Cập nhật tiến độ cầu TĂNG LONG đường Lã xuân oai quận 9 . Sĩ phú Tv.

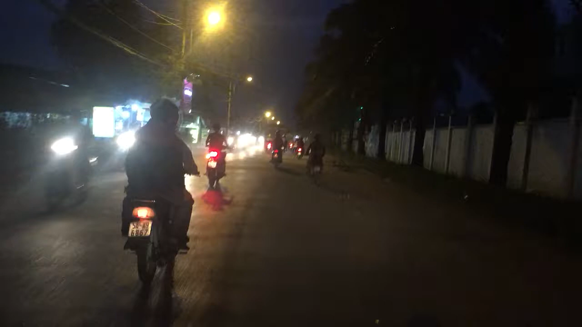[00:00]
quý anh chị nha. Hiện giờ Phú đang ở đường Lò Lu, mình cần đi qua tới ngay đường Lò Lu rồi. Đây là chỗ này của Bình Chánh nè. Đây buổi tối mình thấy thì ở đây thì xe rất xe mình sẽ tập trung cát mình ghé cái city họ đi rất là nhiều